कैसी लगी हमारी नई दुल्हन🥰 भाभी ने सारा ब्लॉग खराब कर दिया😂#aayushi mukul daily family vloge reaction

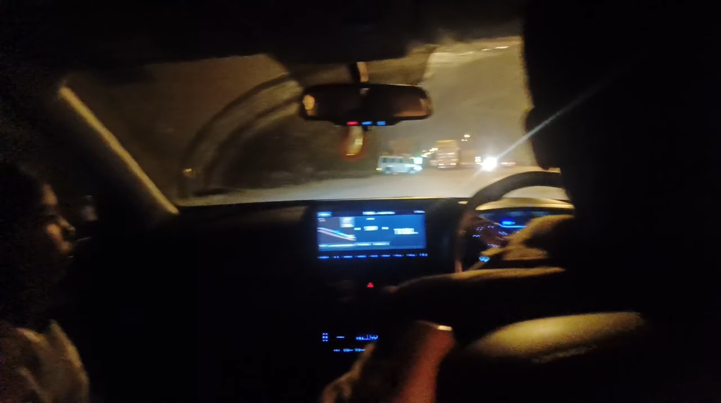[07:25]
पूल टैक्स करड़ गिया और अब हम पोशने वाले हैं घर रात